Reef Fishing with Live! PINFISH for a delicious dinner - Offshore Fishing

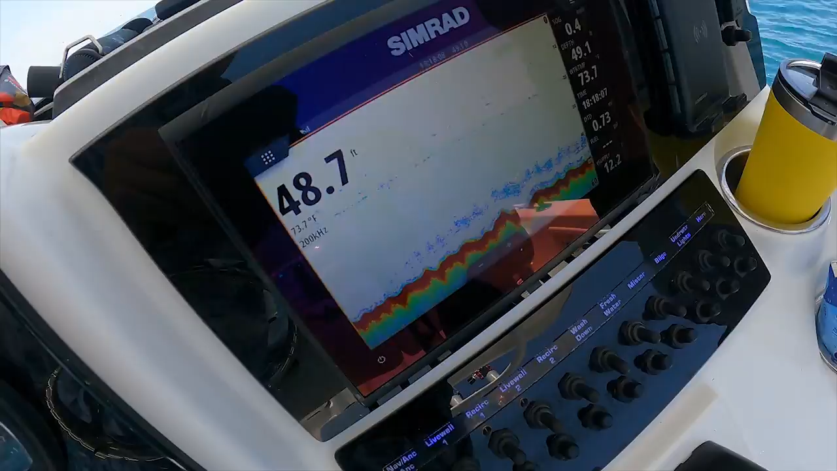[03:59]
On screen: depth 48.7 ft, water 73.7°F
47 feet, 48 feet. I got smoked and taken right into the structure. Maybe a big grouper.